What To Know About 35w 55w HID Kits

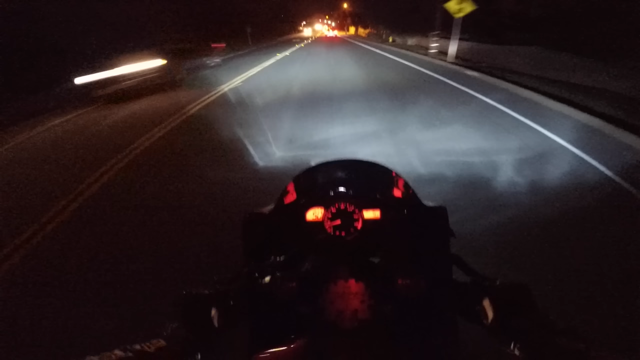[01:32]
I've got my HIDs on and it's nighttime. So you guys can actually see what they look like. Keep in mind that when you watch this, it's not going to look the same on the video slash camera as it does in real life. It does look a little different, believe it or not. So I'm running the 55 watt DDM tuning HID kits. And one side is low, as you can see.
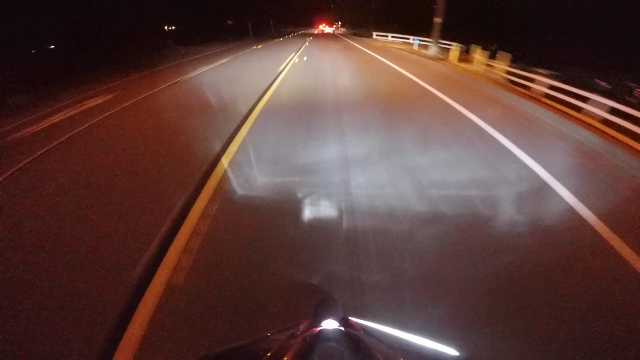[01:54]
When I flip on my brights, the other side is bright. For the third eye in the center, I just have a LED, 5K LED or something. But yeah, my lights are 6K though. So 55 watt, 6K, and I'm gonna talk about some of the issues I've had, because I've had quite a few, but it's mostly related to my bike and not their kit. Their kit's really good and it's dirt cheap. It's like 50 bucks for both. So some issues I had were, if you guys don't remember, or I don't even know if I told you guys.
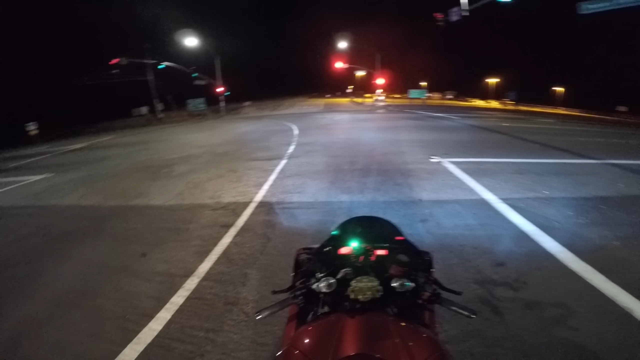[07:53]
I don't know how much better they're going to be, but I believe it reduces the warm-up time, and also it gives it a less, more pure look. I think my lights are slightly green almost. Like, if you look at them, it's like they're blue, but on the camera through my tinted visor, they look almost slightly green. Now, that could be for all kits, but I just know that some lights I've seen look just perfect, amazing. But you know what? I mean, that's $40 versus $350. I don't know. But either way, it's a great kit.
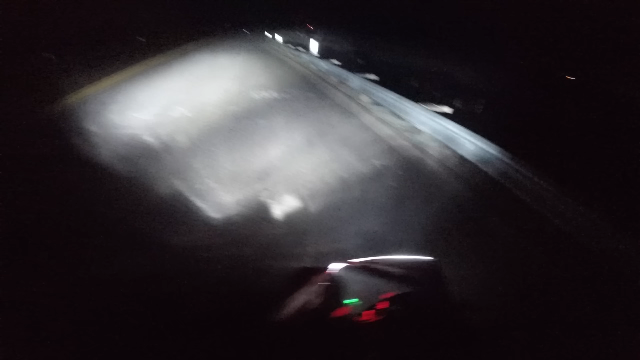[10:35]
So here we are with the low beam. You can see my third eye is a slightly different color because it's LED.